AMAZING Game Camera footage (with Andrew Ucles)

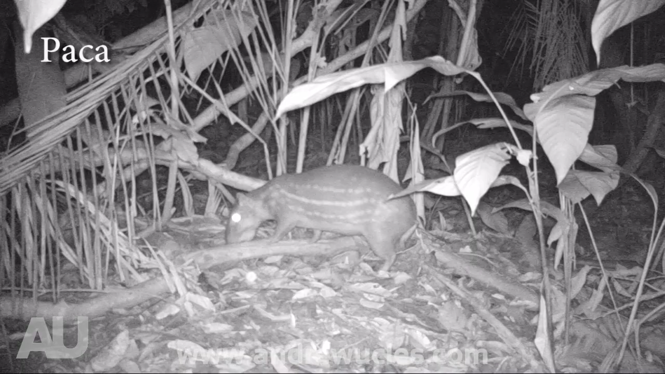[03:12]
A packer carefully creeps from the hidden burrow, where he ventures between dens in search of food.
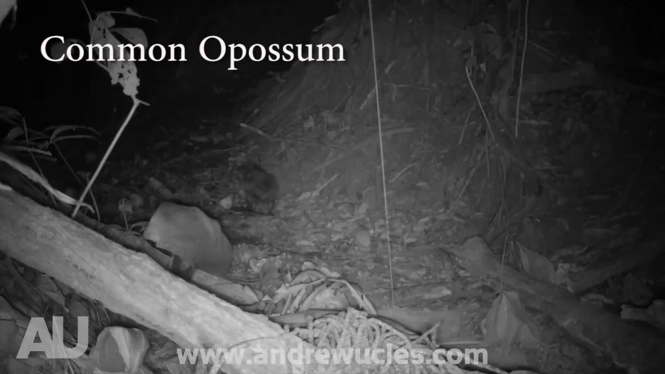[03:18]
A common opossum hunts the banks of the dry riverbed in search of frogs and insects, whilst the bush dog smells the air.
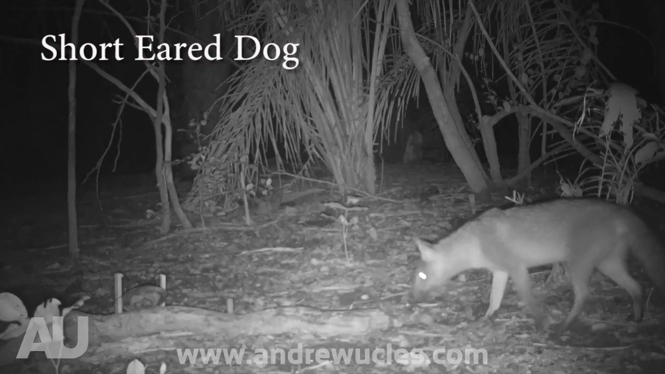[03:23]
He is well aware I've been in the area and decides to retreat. Capybara roam the jungle floor in herds,
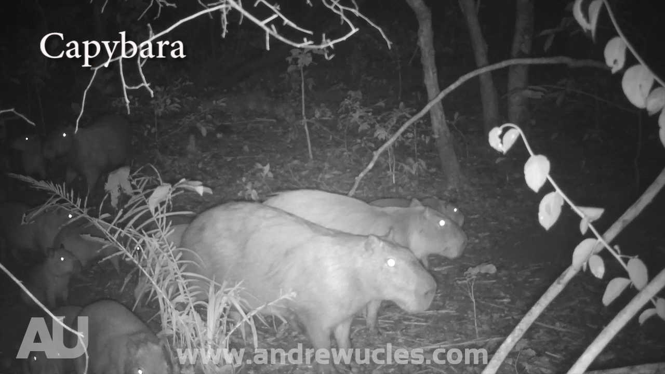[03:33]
sometimes greater than 50, with adults keeping a watchful eye for lurking new predators. A rare occurrence of a crab-eating raccoon triggers the camera as he searches for freshly fallen fruit on the forest floor.
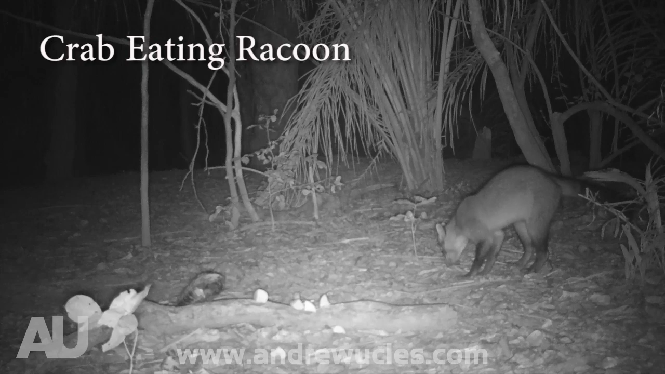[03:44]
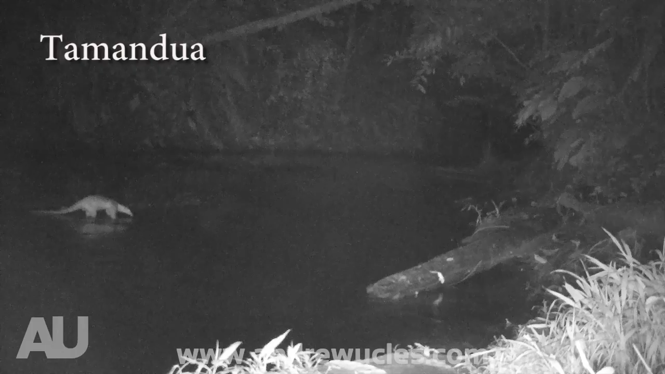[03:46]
A tamandua passes through the river. They walk awkwardly on the ground as they are home in the trees.
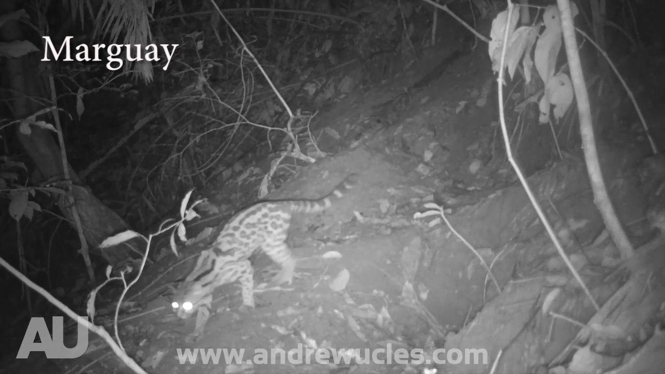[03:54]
A margay makes an appearance as he passes along an armadillo hole,
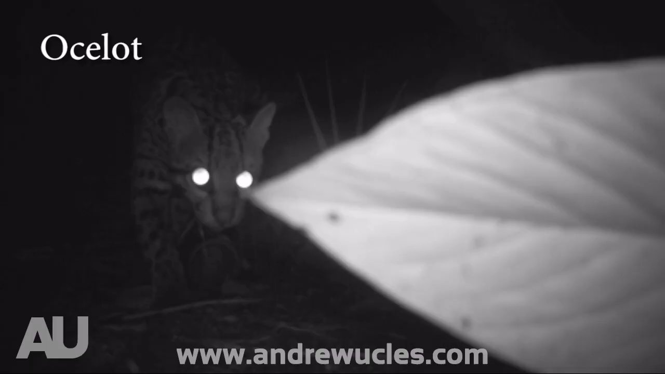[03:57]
whilst the ocelots are back out hunting,
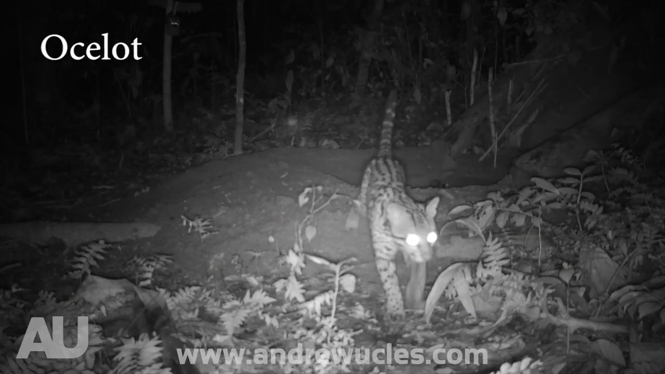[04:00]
back in stealth mode, with individuals often pairing as they hunt through the jungle.